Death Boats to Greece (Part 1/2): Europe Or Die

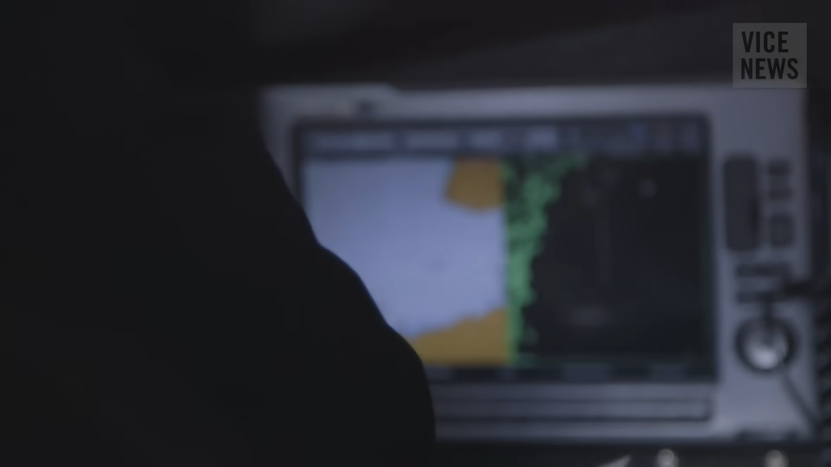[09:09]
Using our navigation and radars, we will be able to detect vessels and other targets in the water.
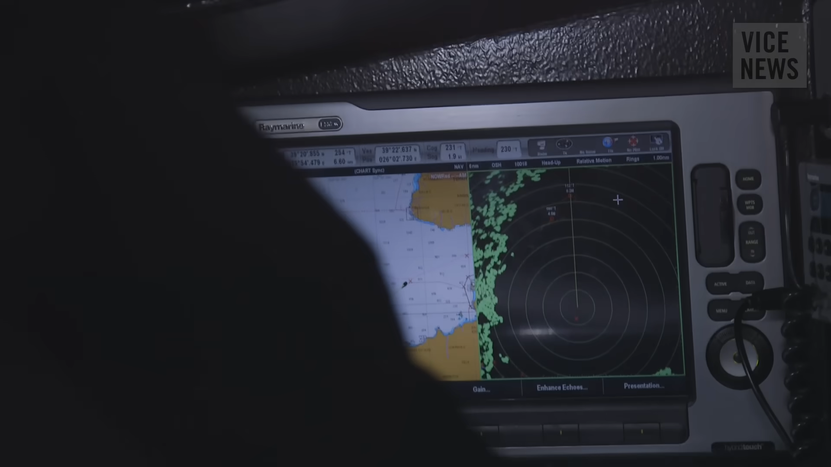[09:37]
You can see from here their direction and their speed. Lesbos is a massive island.
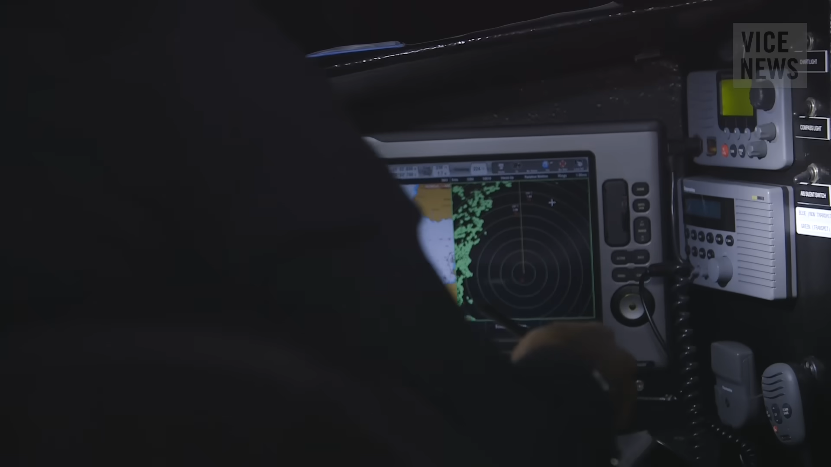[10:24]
and if there's a boat, they can see it. It's like a dot.